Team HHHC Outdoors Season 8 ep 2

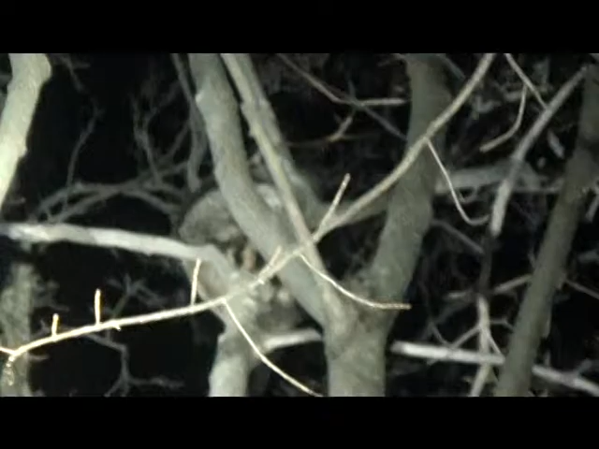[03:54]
Right there he is. And we're, I don't know, maybe 30 yards apart. There's Rebel. There's the other dog.
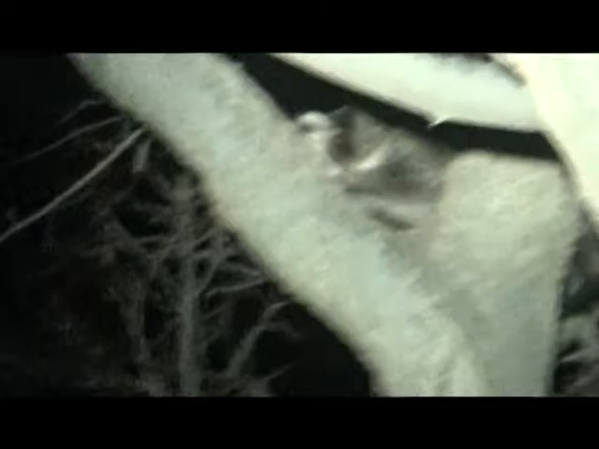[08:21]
There's a better picture of him. Old boy's just laying there, just hanging out. Good thing it ain't kill season. Good dogs.